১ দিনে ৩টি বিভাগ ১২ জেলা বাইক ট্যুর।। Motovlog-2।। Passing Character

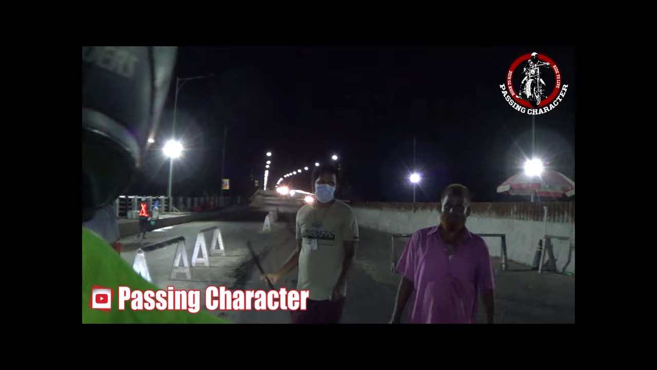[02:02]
ঢাকা থেকে বের হয়ে মাওয়া এক্সপ্রেস হাইওয়ের প্রবেশদ্বার এই পোস্তকলা ব্রিজের টোল আদায় করার
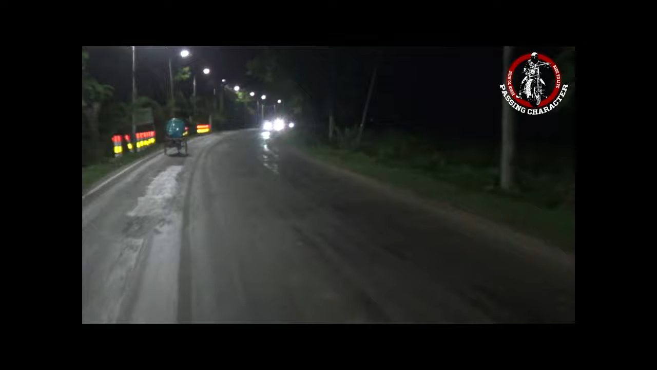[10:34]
চলছে গাড়ি যাত্রা বাড়ি উদ্দেশ্য যাত্রা বাড়ি নেই বরিশালের শহর থেকে বেরোইতে এই যে সামনে একটা ব্রিজ দেখা যাচ্ছে
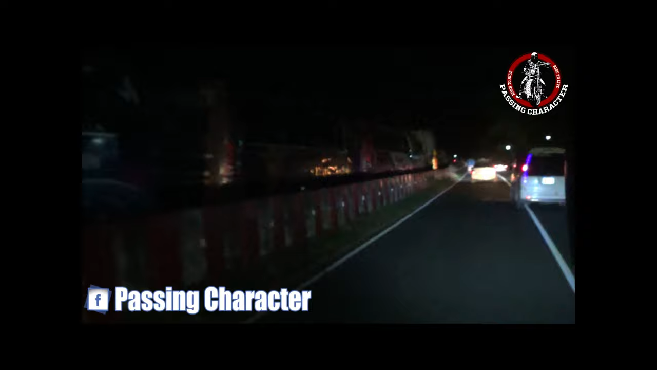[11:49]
আলহামদুলিল্লাহ ভালোভাবে আমরা আরজাঘাটের কাছাকাছি চলে আসছি এবং ট্রাফিক পুলিশের
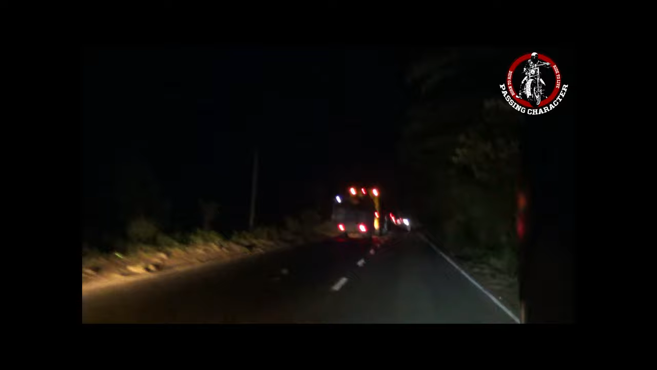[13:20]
অলরেডি আপনার 23 ঘন্টা চলতেছে আমাদের আর ক্যামেরার ব্যাটারিতে খুব বেশি চার্জ নাই সো ব্লগটা এখানে শেষ করতেছি